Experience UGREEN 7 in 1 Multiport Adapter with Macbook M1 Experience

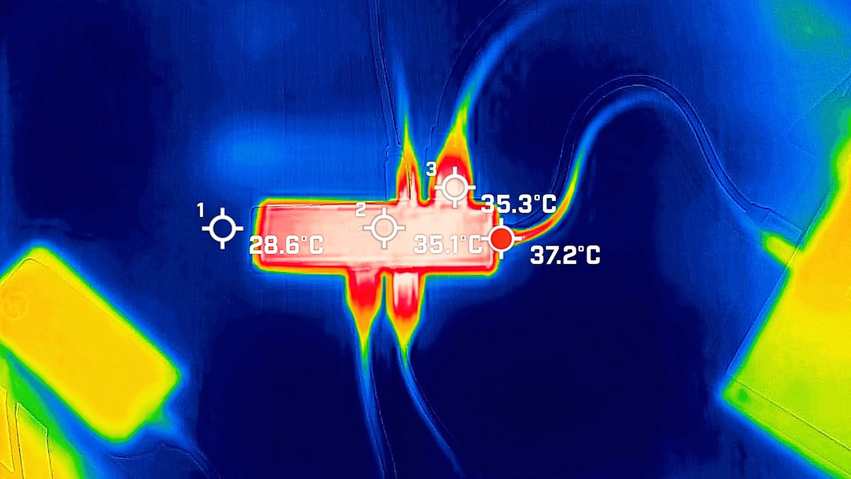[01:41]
On screen: max 37.2°C
it charging with 96 watt passing through the adapter. It managed to measure a maximum of 35 degrees Celsius.
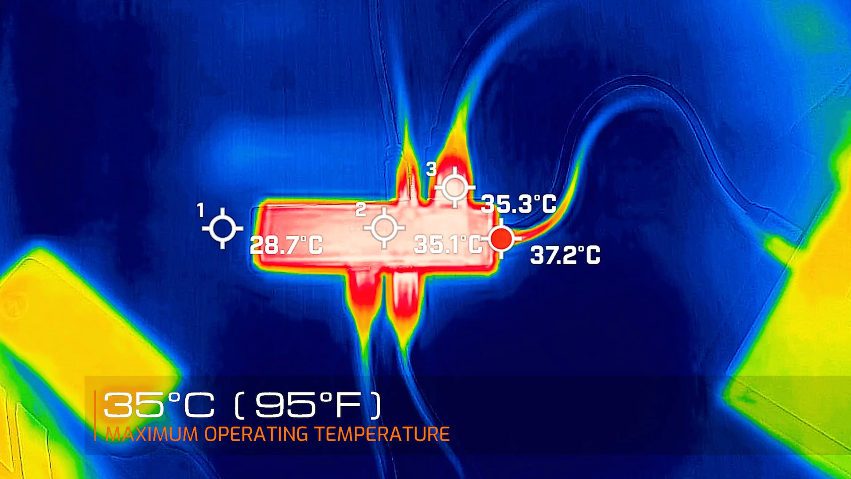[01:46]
Now my ambient temperature in the room was 25 degrees Celsius. Your average hand is about 34 degrees Celsius at this ambient temperature.
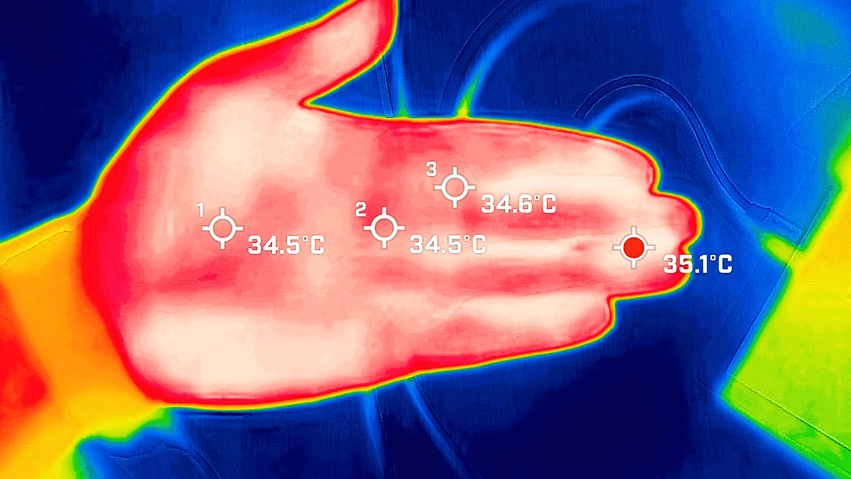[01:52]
So the adapter is barely warm at its maximum operating temperature, which is doing very well. I'm going to demonstrate the Ugreen 7.1 adapter.